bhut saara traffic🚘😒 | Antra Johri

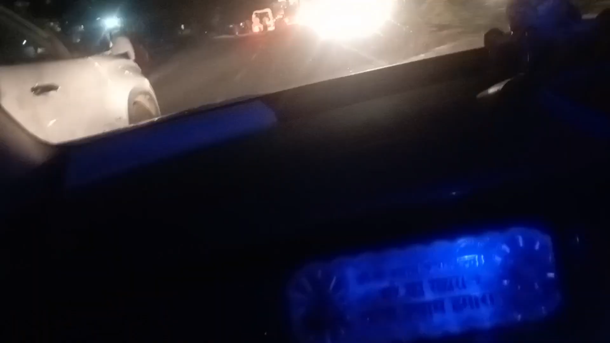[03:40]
इतनी स्लो चल रही थी और फिर फाइनली काइस
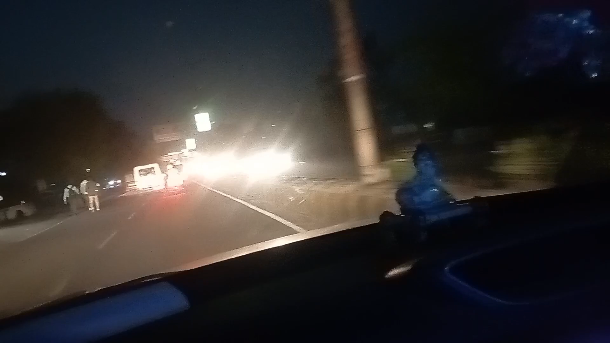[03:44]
ट्रैफिक क्लियर हुआ और हम लोगों ने वो 900 मीटर आफ्टर वन हार कवर करे एंड फाइनली वीजी इस्ट बॉआस प्लीज